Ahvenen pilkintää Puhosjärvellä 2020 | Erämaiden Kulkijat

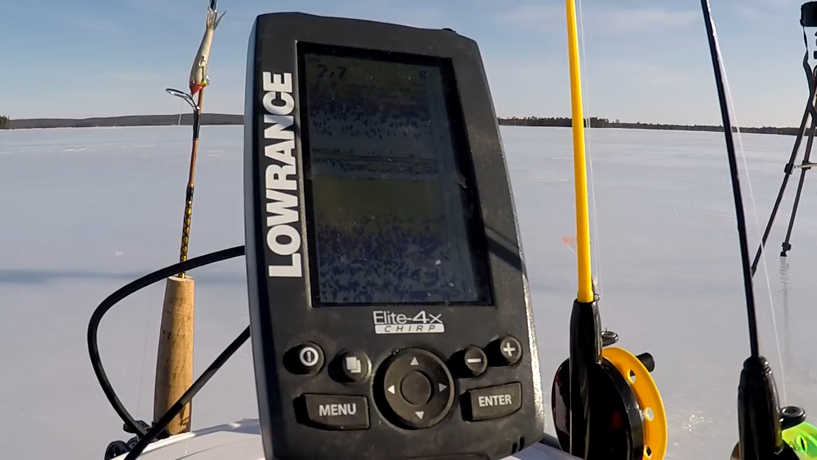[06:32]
Nyt on vähän parempi. Ei tämäkkä mikä mahoutu. Ei. Siinä on se paksuja viivoja tuolla pohjassa vaan.